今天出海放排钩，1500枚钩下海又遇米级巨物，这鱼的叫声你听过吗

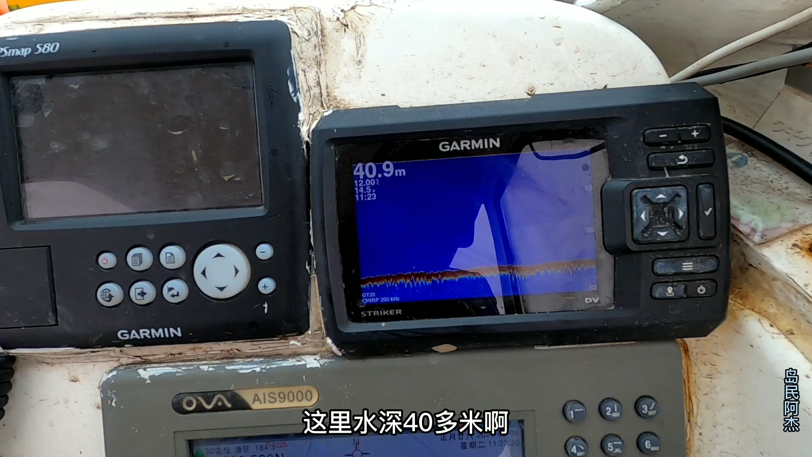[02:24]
On screen: depth 40.9 m
這裡水剩40多米米魚的釣位看今天有沒有米魚